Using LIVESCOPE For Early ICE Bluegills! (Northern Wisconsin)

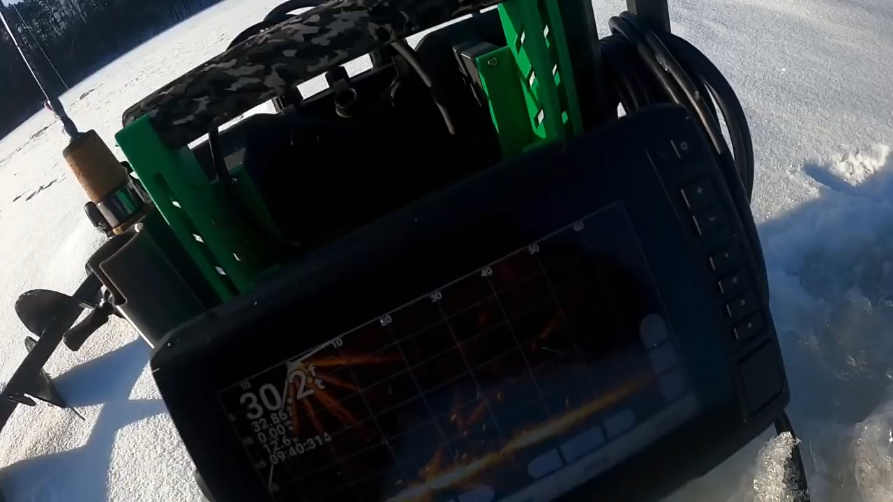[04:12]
seeing what I can find you guys can see on here hopefully we've got a few fish 30 feet